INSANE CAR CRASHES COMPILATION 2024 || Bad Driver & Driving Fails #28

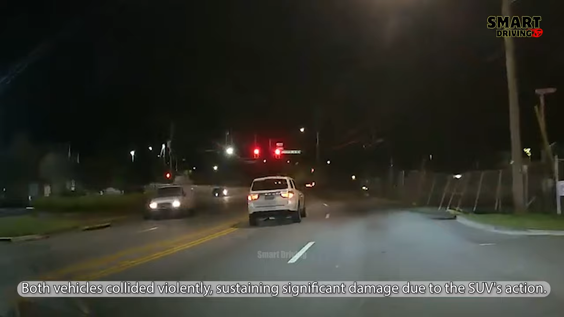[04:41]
Both vehicles collided violently, sustaining significant damage due to the SUV's action. If you are in this case, do not try to run a red light, because this will not help you go faster, but can even put you in danger.
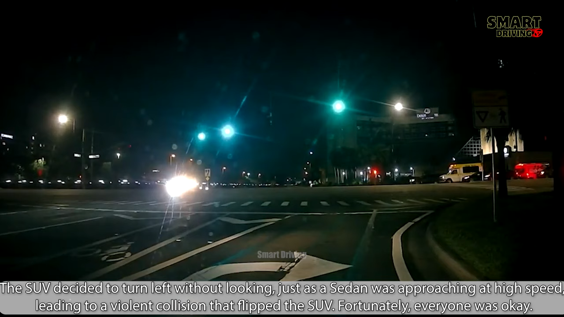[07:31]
The SUV decided to turn left without looking, just as a sedan was approaching at high speed, leading to a violent collision that flipped the SUV. Fortunately, everyone was okay. A black car made a right turn without any observation, which led to a collision with an approaching vehicle traveling at high speed.
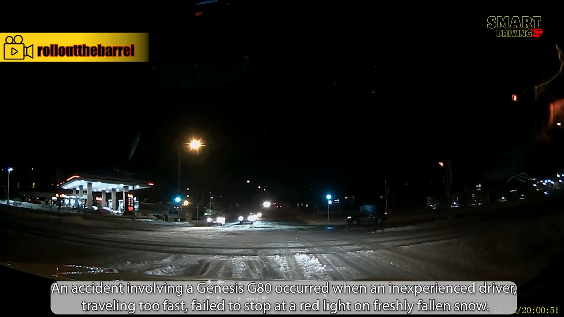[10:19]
An accident involving a Genesis G80 occurred when an inexperienced driver, traveling too fast, failed to stop at a red light on freshly fallen snow. All vehicles were completely damaged.
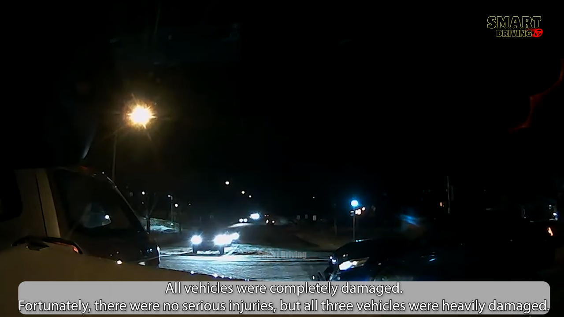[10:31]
Fortunately, there were no serious injuries, but all three vehicles were heavily damaged. Never before has running a yellow light at speed helped you get home faster and safer.
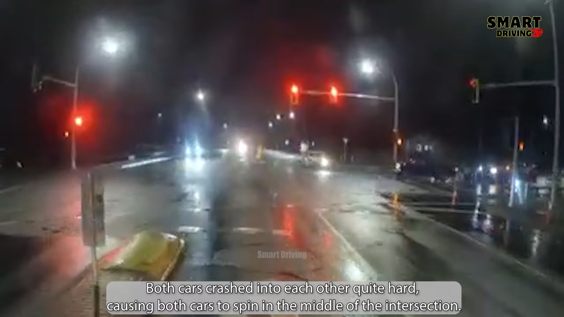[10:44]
Both cars crashed into each other quite hard, causing both cars to spin in the middle of the intersection.
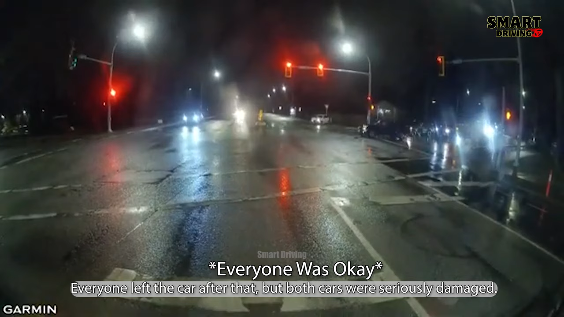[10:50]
Everyone left the car after that, but both cars were seriously damaged. The truck driver was clearly distracted and caused the accident.